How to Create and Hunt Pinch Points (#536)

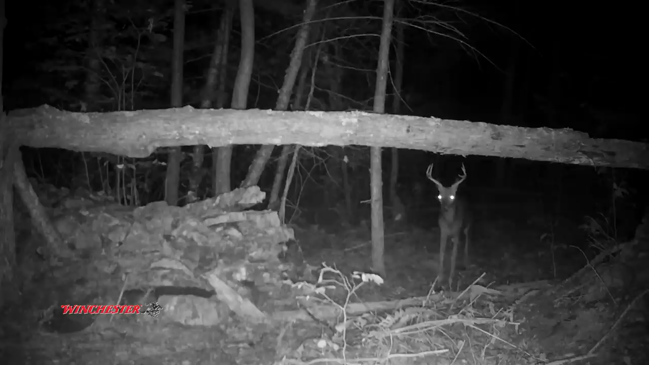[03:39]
And deer were using those openings to move through that section of property.